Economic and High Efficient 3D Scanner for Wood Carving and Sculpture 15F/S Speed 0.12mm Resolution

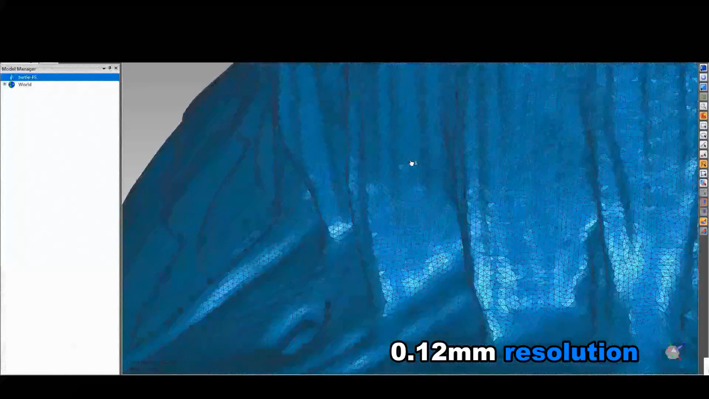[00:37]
It's a powerful tool tailored for sculpture modeling with 0.12 resolution and 0.04 mm frame accuracy.
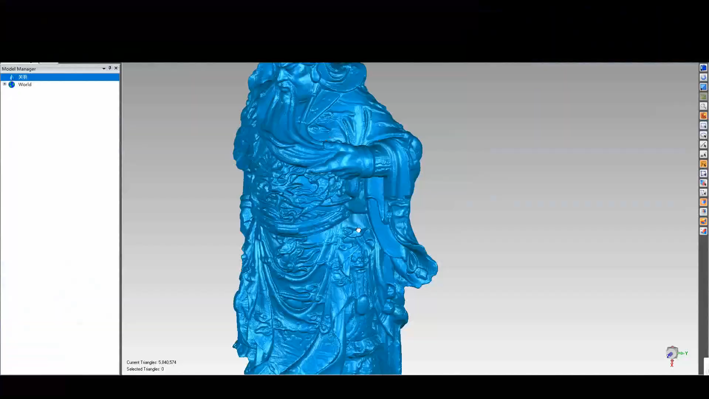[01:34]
Could scan every type of shape and size.